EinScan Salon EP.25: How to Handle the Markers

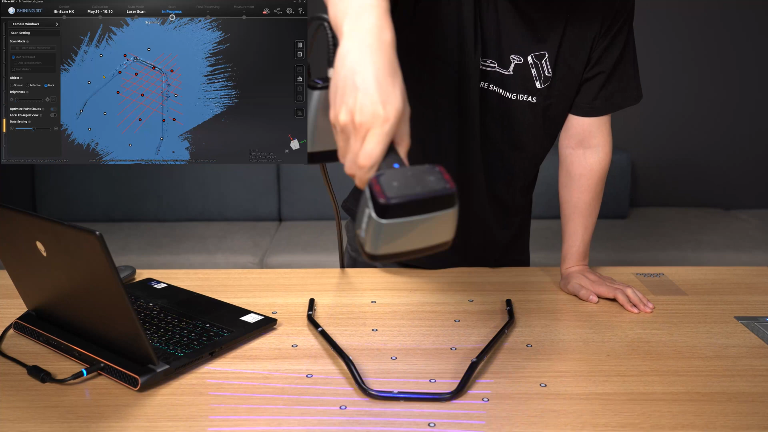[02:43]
the two sets of scanning data must be aligned through the common markers on the object.
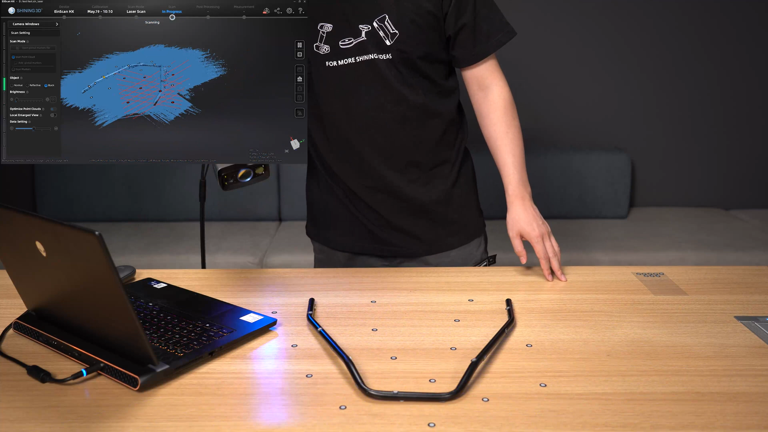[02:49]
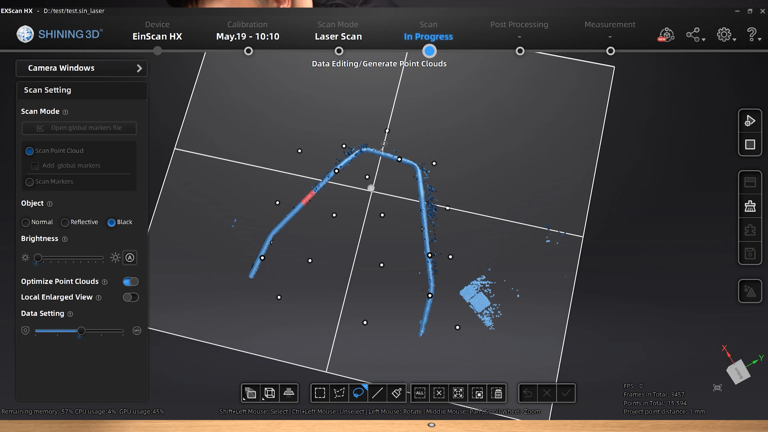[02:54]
After clicking Generate Point Cloud, we can manually align the two sets of data. You may see the aligning preview window at the bottom of the software.
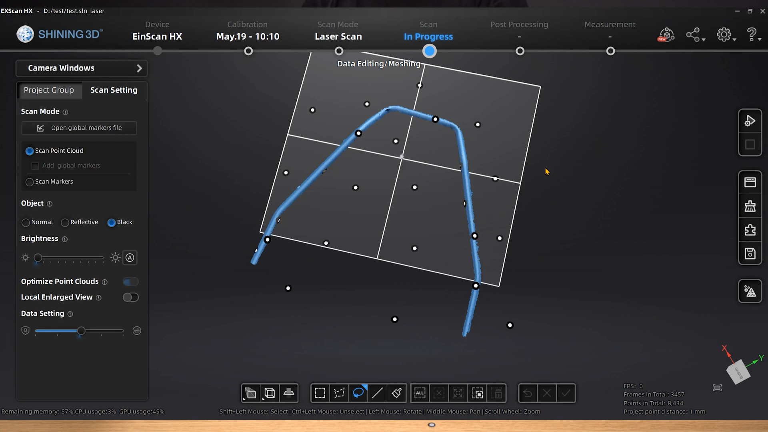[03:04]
Click to choose two sets of data in the fixed window and the floated window,
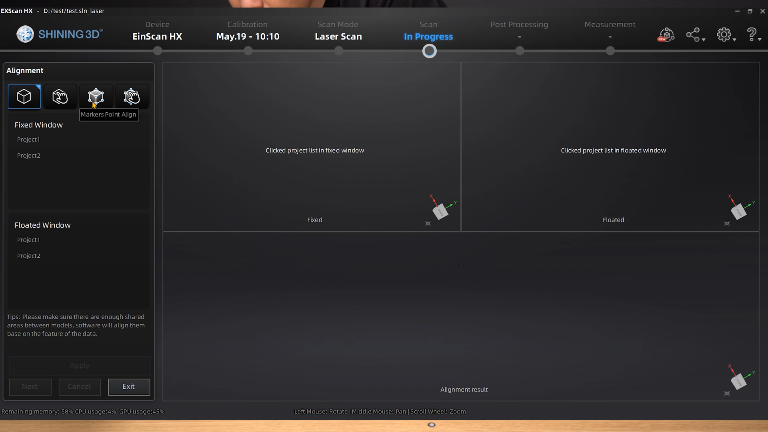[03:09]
respectively, then select Markers Point Align and click Apply.
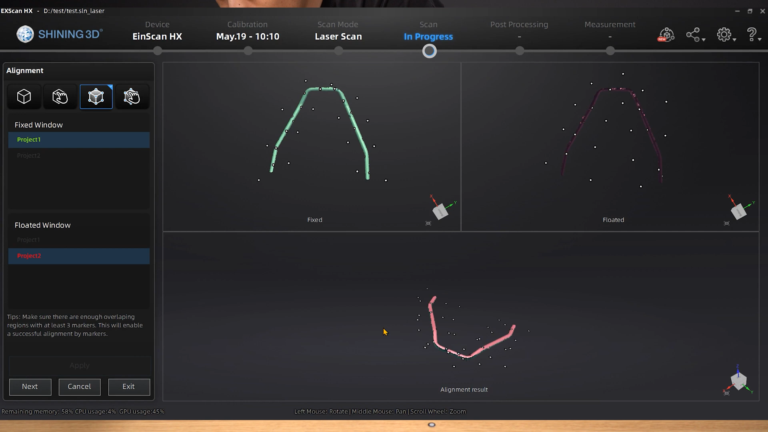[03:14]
The public markers, or some of the markers attached to the object, have been used to align the two sets of data.
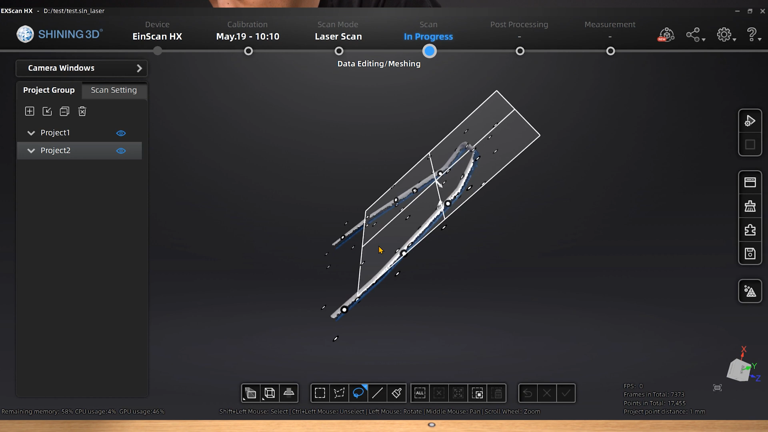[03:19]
If there is nothing amiss with the overall data after aligning, the alignment was successful.
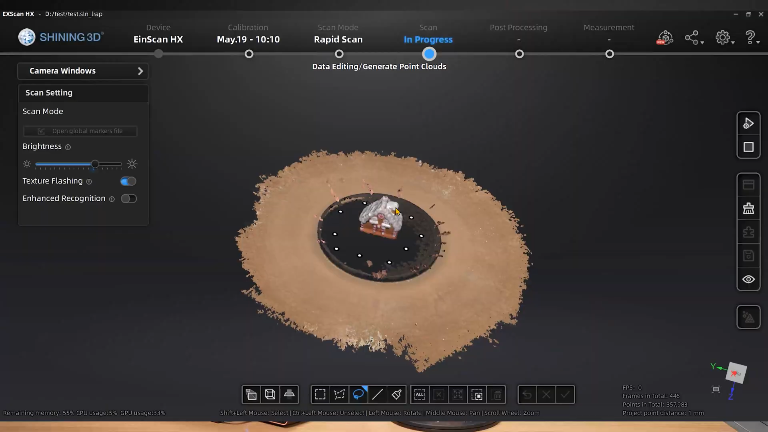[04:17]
After the scan is finished, select Generate Point Cloud,
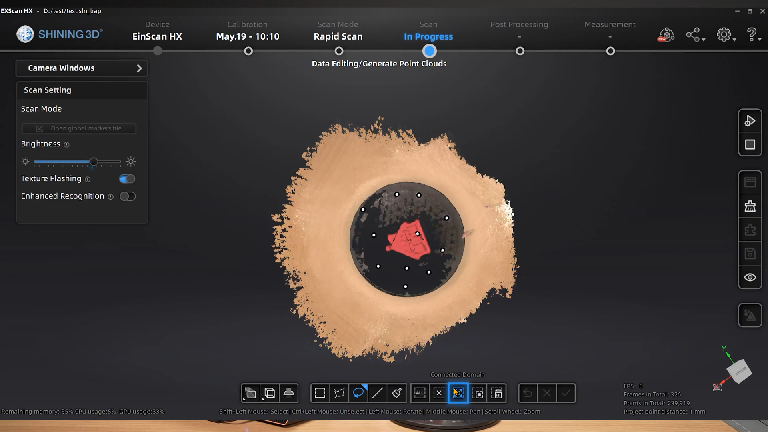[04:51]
you can also repeat the process of starting a new project,
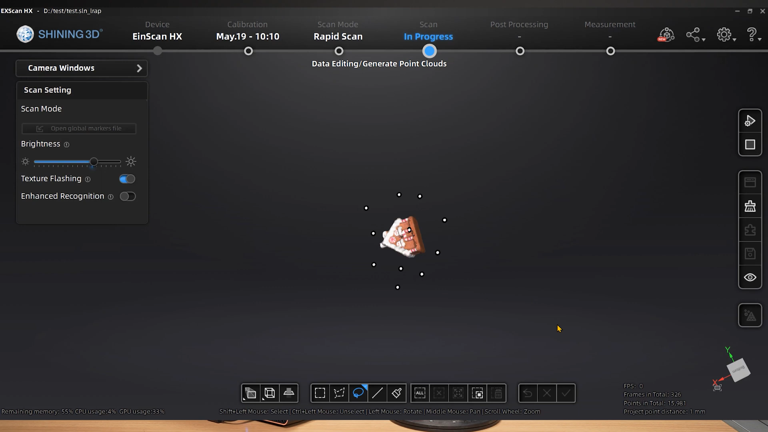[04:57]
flipping the object, and adjusting the marker pasting position if the data
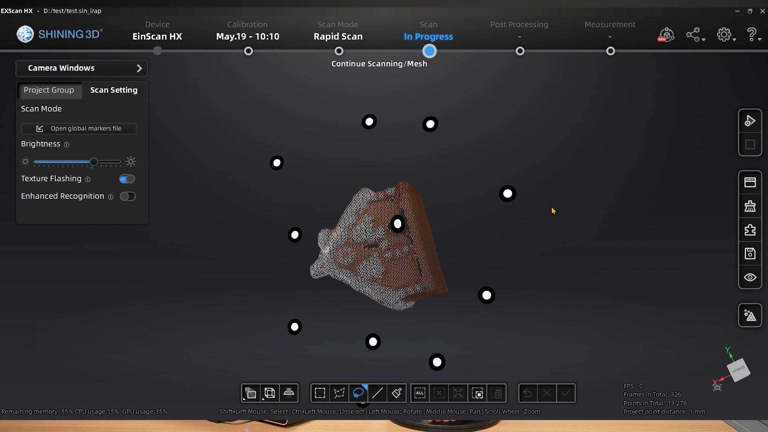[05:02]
acquisition is still insufficient and there are dead spots in some areas of the object.
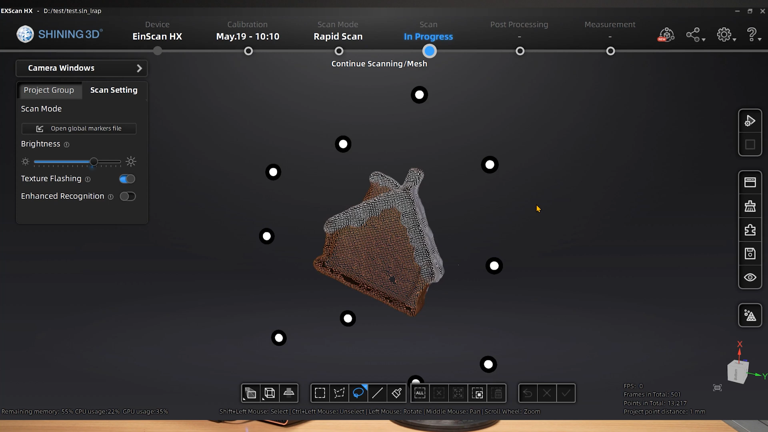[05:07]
Multiple sets of data can be combined by manual alignment after the scan has basically completed. Two sets of data in the fixed window and the floated window can each be selected by clicking.
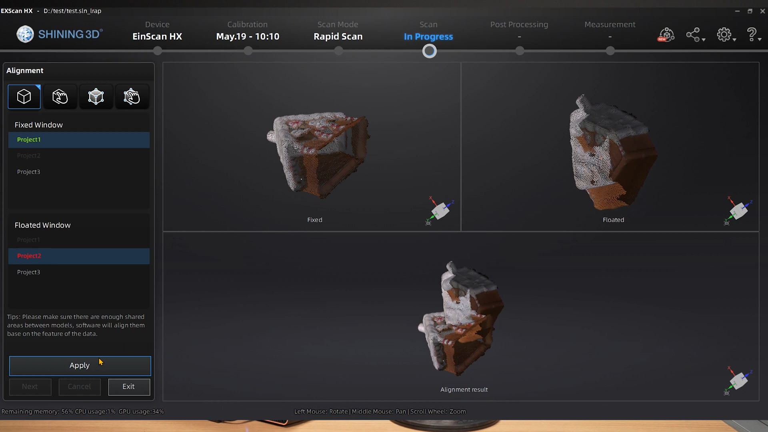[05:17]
We can select feature alignment because the object's features are easier to identify.
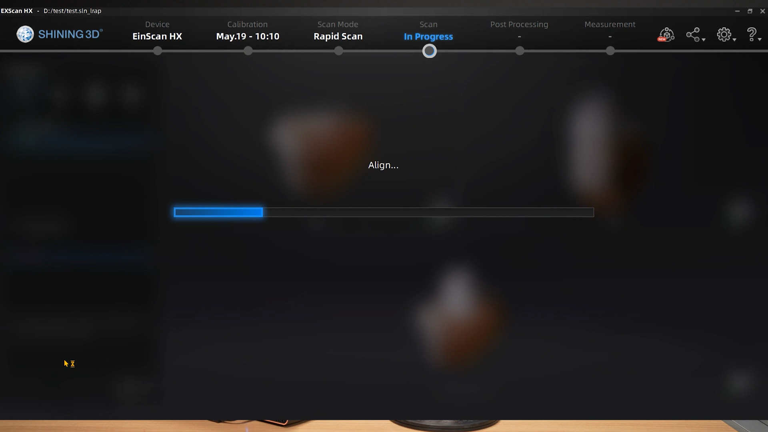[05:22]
We have the option to manually identify common points within the data to perform the alignment if it is not aligned correctly.
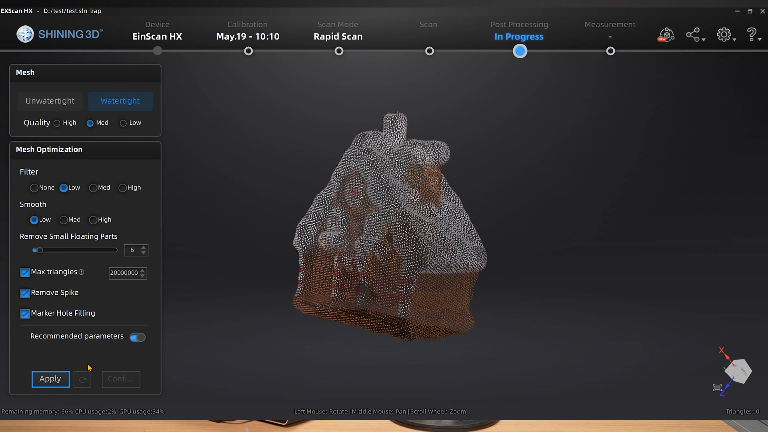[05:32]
The software will then automatically fit. The alignment is successful if the data produced is not subpar.
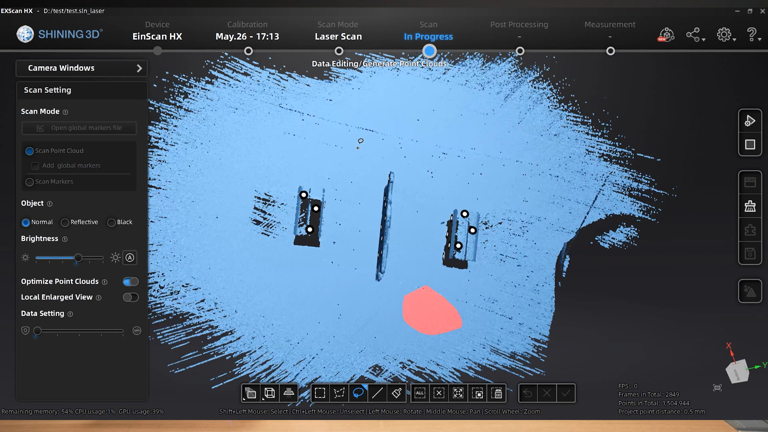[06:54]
We simply need to retain the thin walled sections of data we require after simple data processing.
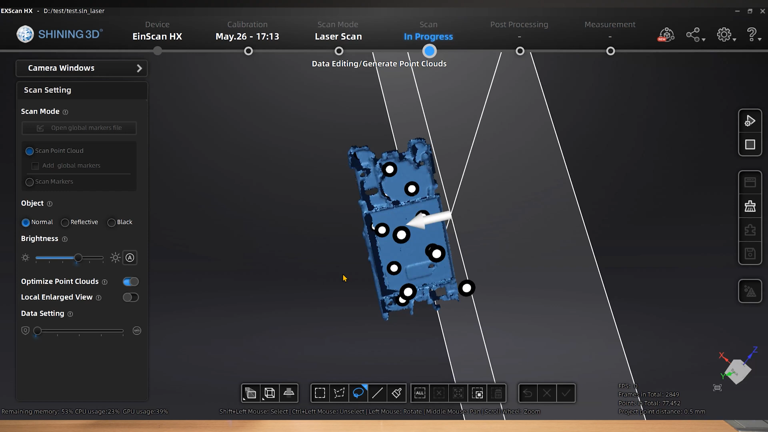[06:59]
Create a new project in the project group after generating point clouds,
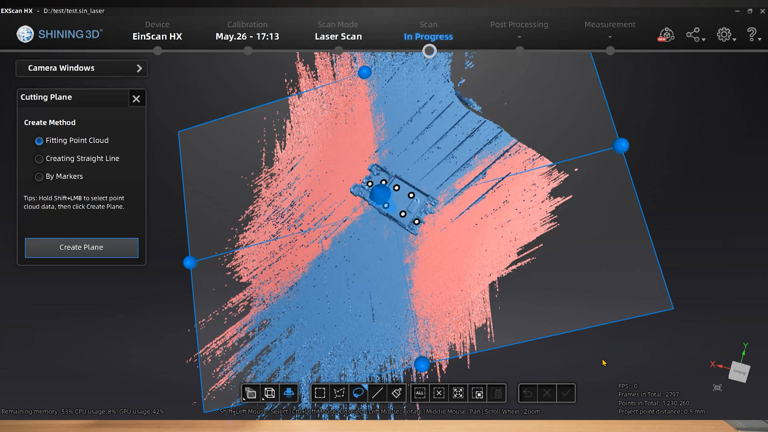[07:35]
Similar to this, only the thin walled section of the data needs to be kept when processing data and generating point clouds.